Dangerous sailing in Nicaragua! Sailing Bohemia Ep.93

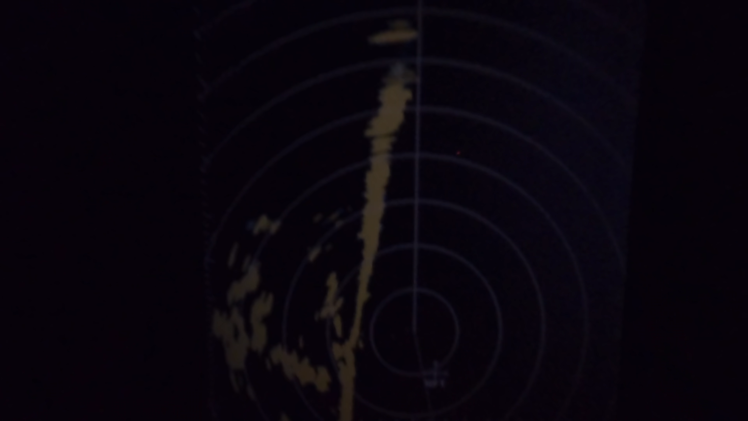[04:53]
crazy so we are looking at the radar to make sure that we are avoiding them with plenty of notice we've got 80 miles to go which